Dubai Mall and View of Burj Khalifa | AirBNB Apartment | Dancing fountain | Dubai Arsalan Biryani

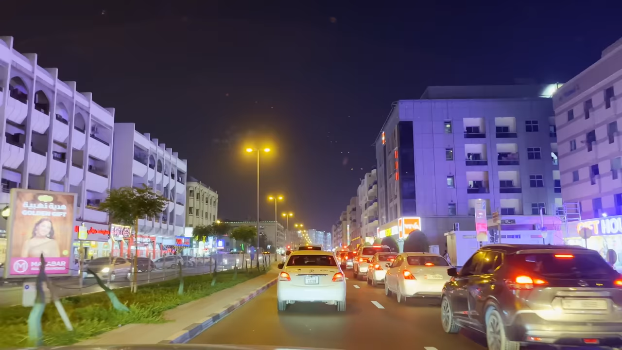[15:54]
এখন আমরা চলে এসেছি ওল্ড দুবাইতে, এই জায়গাটার নাম হচ্ছে কারামা।
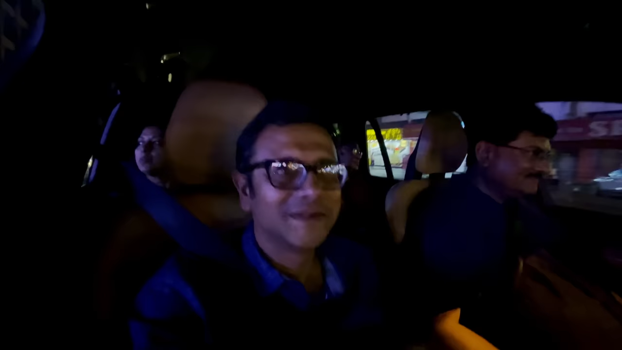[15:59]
এখানে 90% ইন্ডিয়ান। এখানে মনে হয় একটু সস্তাও হবে এই ওল্ড দুবাইতে।
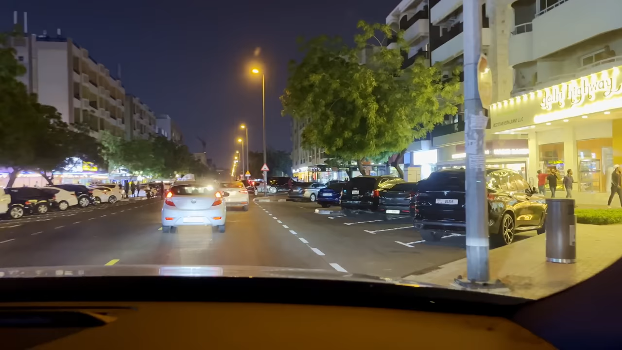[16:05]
হ্যাঁ, এই সামনে ডান দিকে এই জায়গাটা হচ্ছে আরসালান।